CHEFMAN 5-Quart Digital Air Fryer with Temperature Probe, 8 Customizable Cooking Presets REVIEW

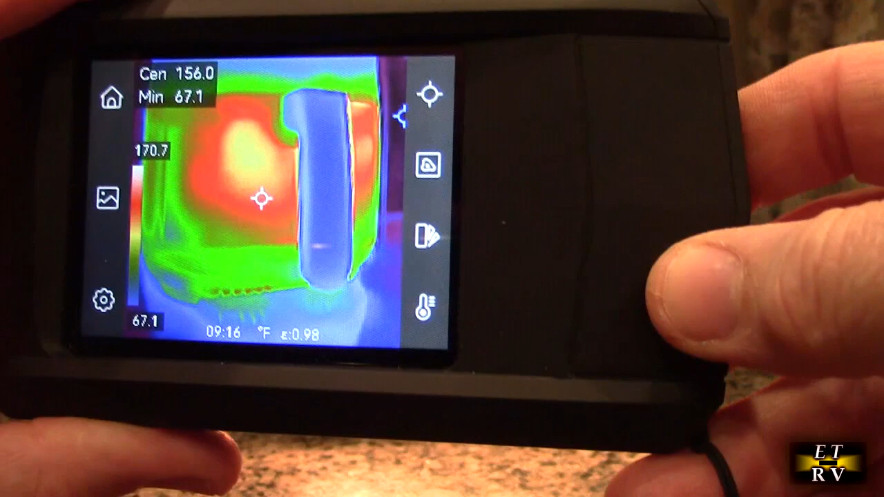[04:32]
On screen: spot 156.0°F, min 67.1°F, scale top 170.7°F, scale bottom 67.1°F
there's a thermal camera and you can see how efficient it is that the heat is all going to the food and not on the outside of
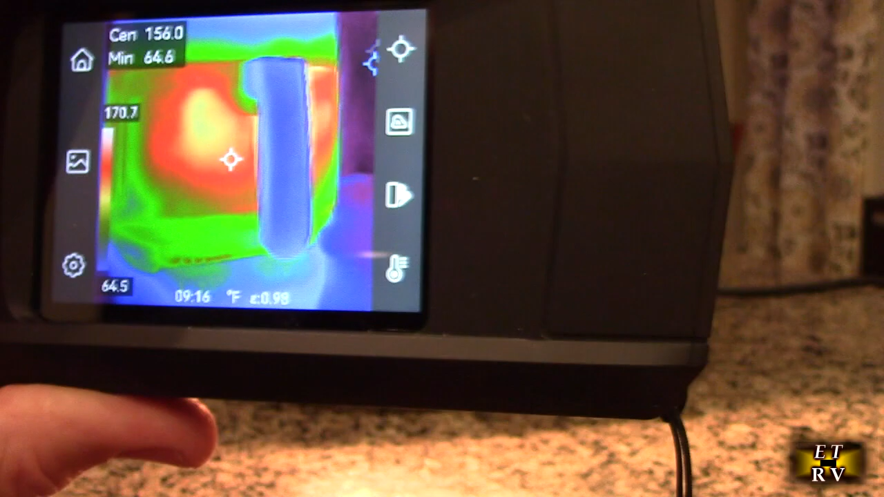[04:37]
the plastic and there's the french fries beautifully cooked which is minimal amount of oil took